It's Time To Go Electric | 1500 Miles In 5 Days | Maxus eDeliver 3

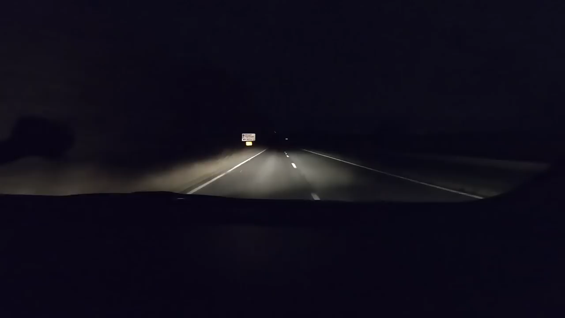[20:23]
but we've got halogens in reflector headlights and they work okay you know they are not too bad I tend to find that if you stick halogens in projector headlights they are naff however reflector headlights like this they